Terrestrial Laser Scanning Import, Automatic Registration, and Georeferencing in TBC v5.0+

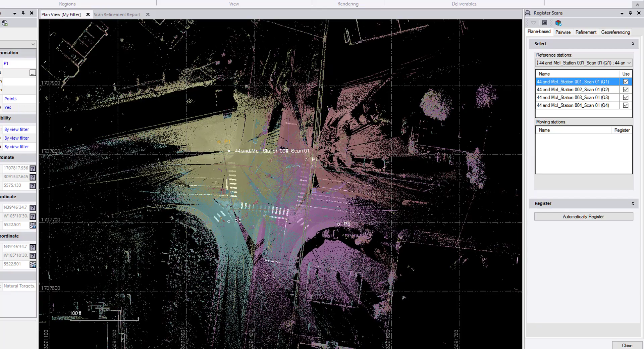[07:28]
Look at that. I'm going to open up a 3D view to be able to get a better view.
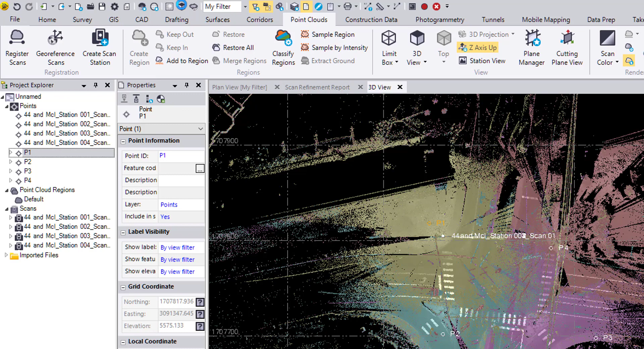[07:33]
The 3D view is on the Quick Access Toolbar up here, also in the Point Clouds ribbon if you've got it open.
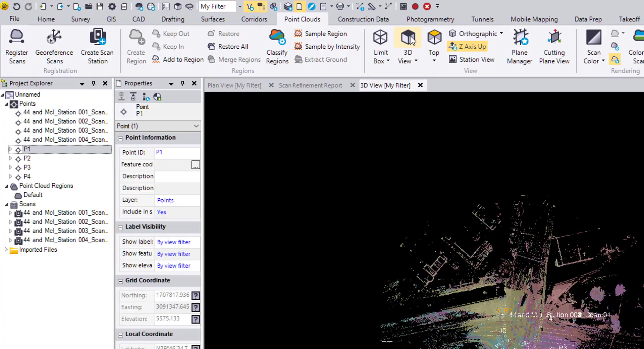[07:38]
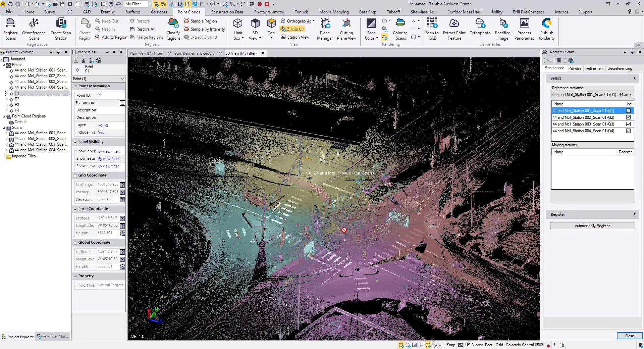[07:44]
So there we go. For the color, it's nice having the four different colors here, but I'm going to go back to true color.
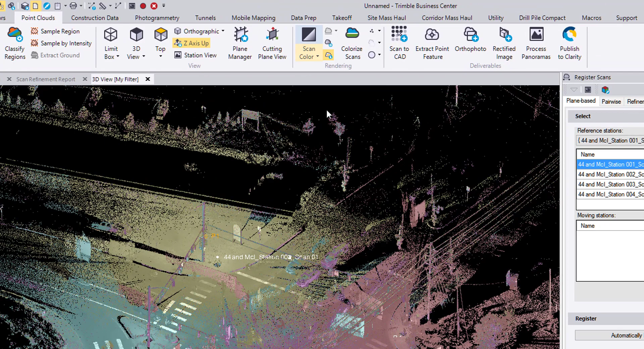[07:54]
Here we have a lot of noise from vehicles that were driving by through the intersection while the scans were being completed. That can be very easily filtered out using the Classify Regions command. That will separate the Point Cloud into ground, high vegetation, power lines, signs and poles, buildings, and default. The noise all gets put in the default region. Alright, so now here in the Register Scans command, we can click on the Georeferencing tab,
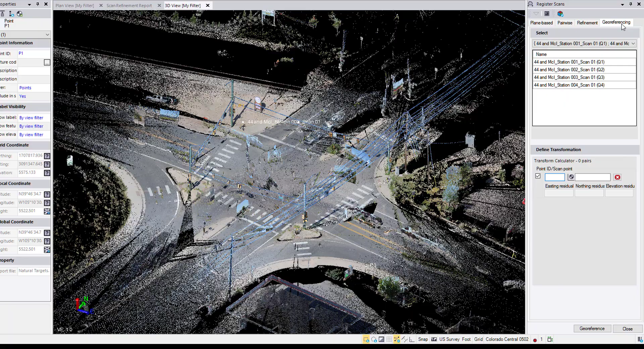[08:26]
or we can click on the Georeference Scans command up here in the Point Clouds ribbon. So here we have the Scan group, which is all four scans, so .1. In the Point ID box, we can either type in the name, or we can select it from the Project Explorer, or we could click on it in the Plan view. And then we zoom in and click on it in the 3D view.
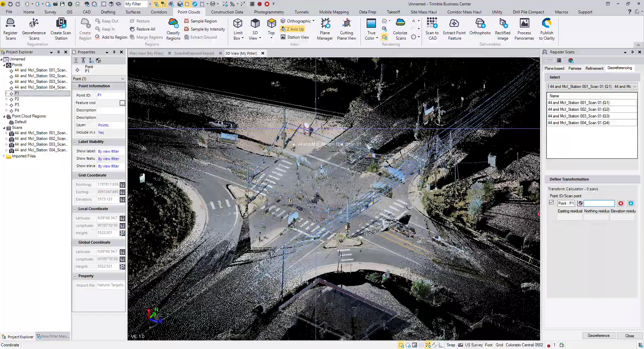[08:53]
So that is on this golden sign.
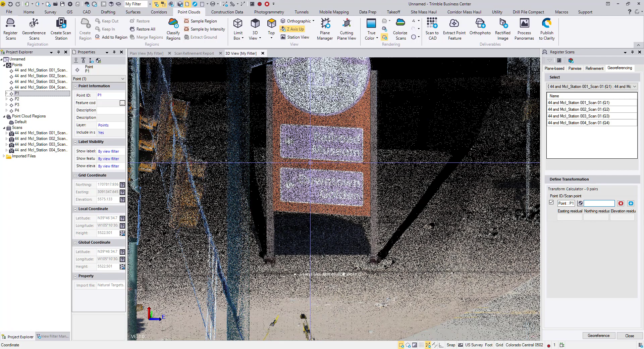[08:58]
It's the top right corner of this Railroad Museum arrow.
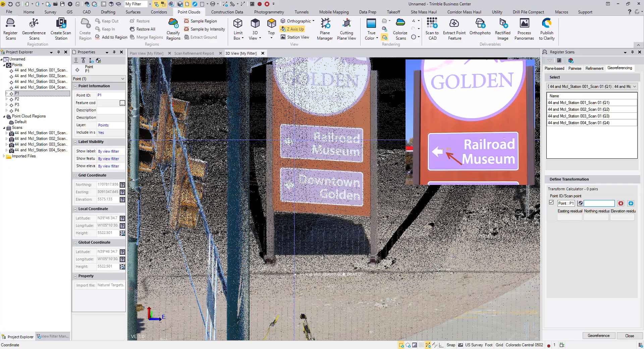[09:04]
So we select the top right corner.
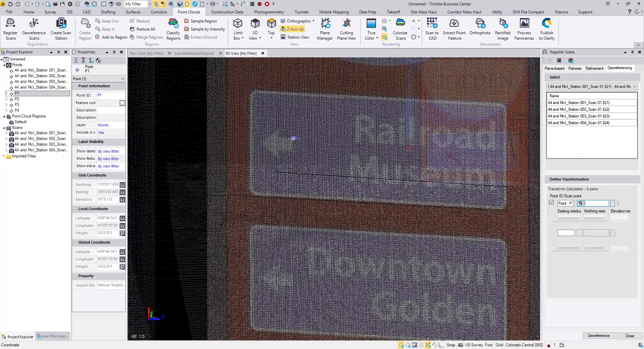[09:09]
Excellent.
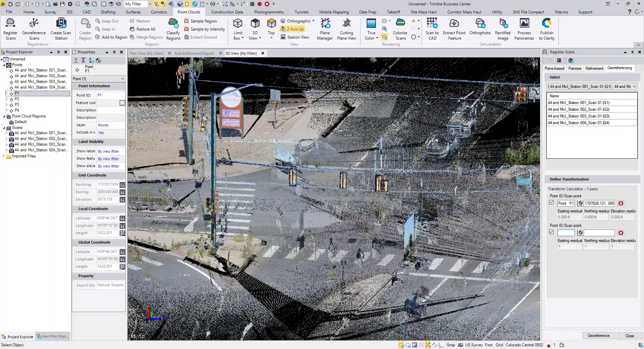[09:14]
And then our second point is over here. It's this corner of this white block.
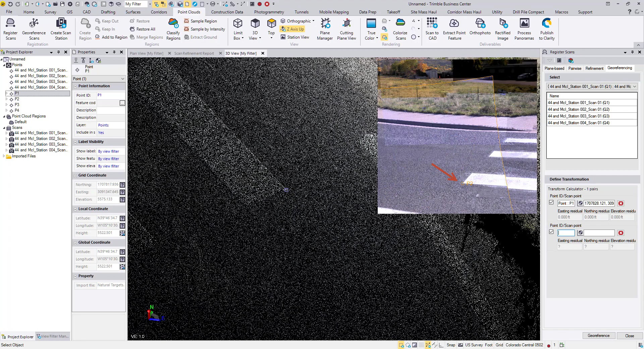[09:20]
So we can select that point. Oh, whoops. We need to choose the point first. And then I can select my point in the Point Cloud. Might have missed it a little bit there, but that's okay. So we can go ahead and hit Georeference. And that will kind of rotate and translate the Point Cloud to fit the points that we've selected so far. Notice that as we pick points, we have a Easting, Northing, and Elevation residual computed and shown.
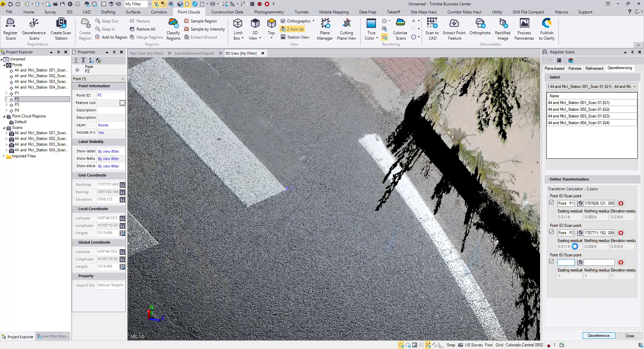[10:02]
This is a least squares adjustment. So with two, it's a very basic residual calculation. But as we get more points, the better these residuals will show the error. And then we can see if there have been some that we haven't picked very well or haven't fit very well. All right.
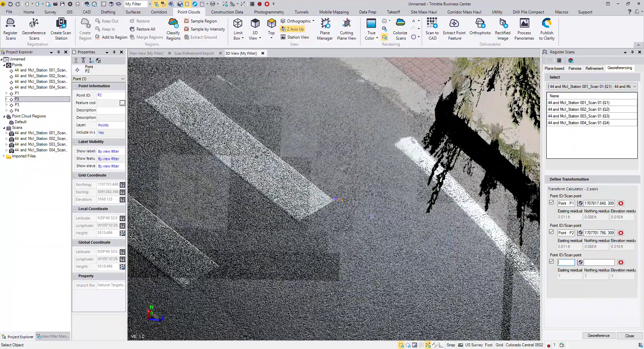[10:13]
You don't have to do the Georeferencing before picking all of your points.
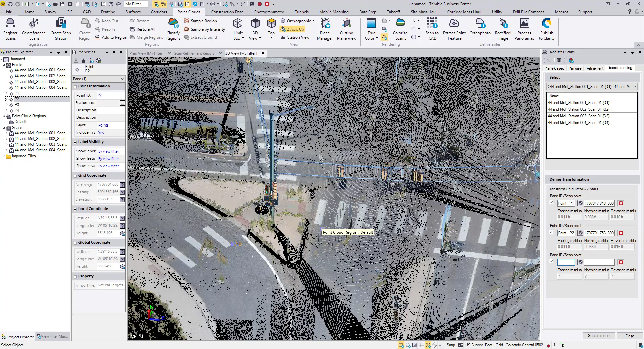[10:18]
However, Georeferencing before finishing picking all the points makes it easier to pick the next couple.
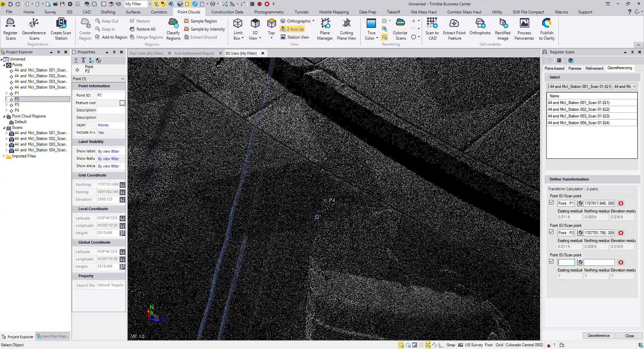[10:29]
So now it will line up a little bit better.
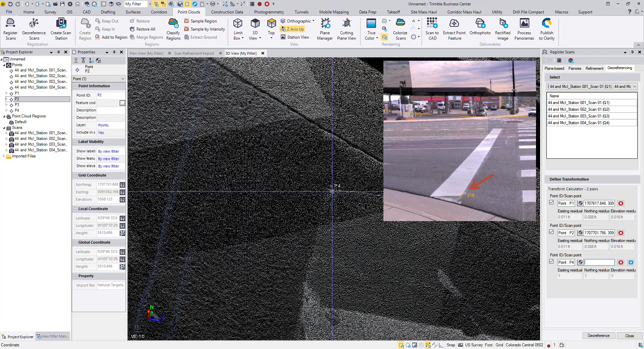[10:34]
So I can select our Point P4 and then zoom in.
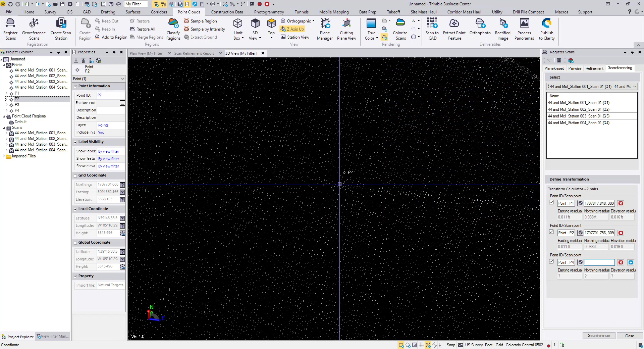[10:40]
If the points are a little bit too small, we can adjust the size of them. I'll make them large.
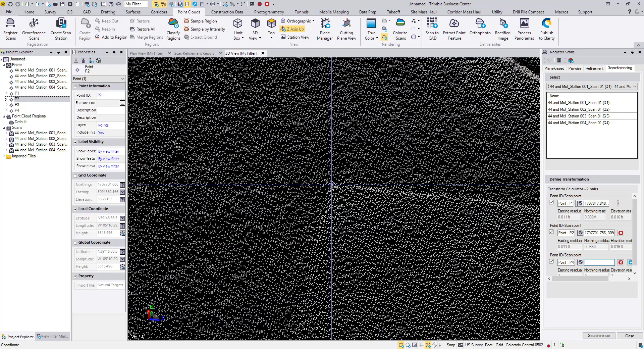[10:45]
Click on the corner here.
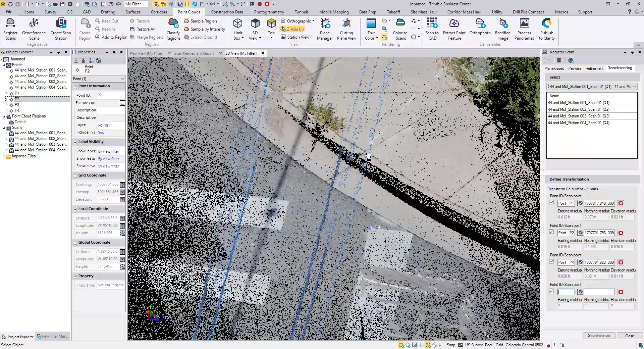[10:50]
And then that's our P4. Got a little bit out of order here. Oh.
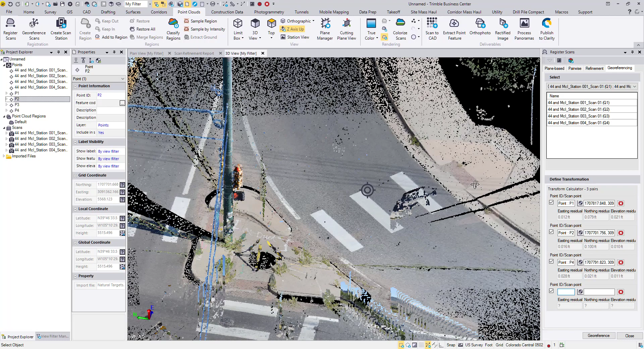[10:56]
Not this corner. It's on this sign here. And where is it at?
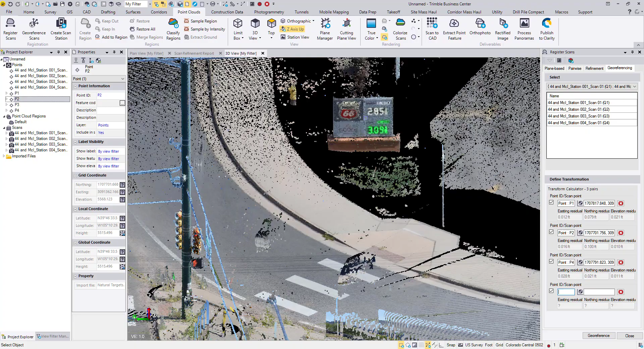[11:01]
It looks like it is P3.
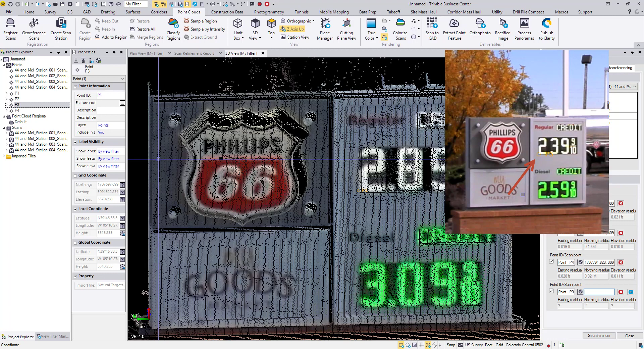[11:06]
And select our point right there.
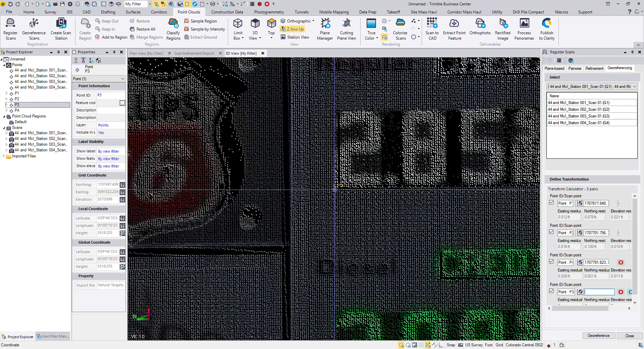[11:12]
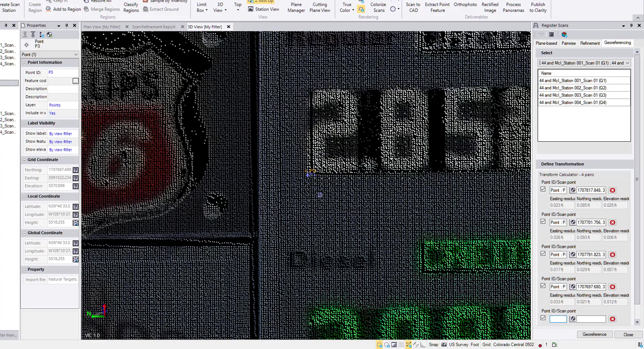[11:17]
And there's our last two. Check the residuals. Oh.
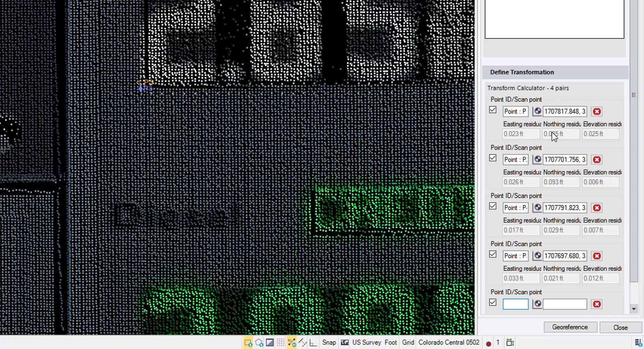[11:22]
It looks like the first one we picked and the second one we picked don't fit very well in the north direction.
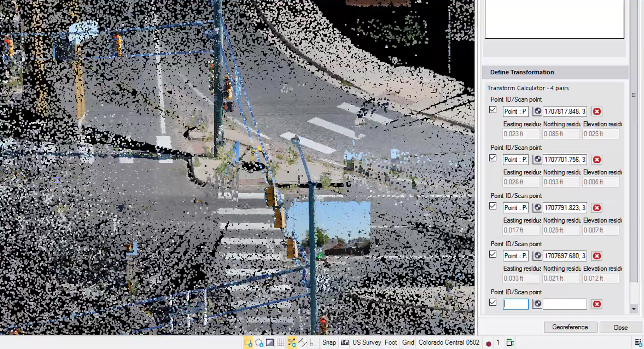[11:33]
Let's go take a look at those.
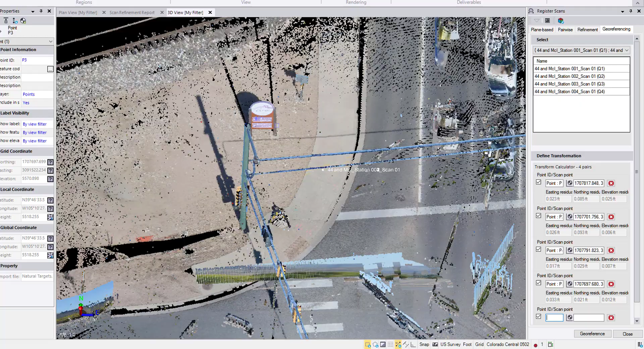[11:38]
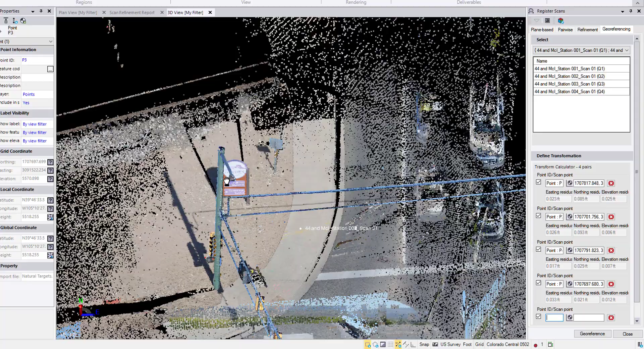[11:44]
I wouldn't be able to pick this one differently in the north, so it must be this Point 2 that is off.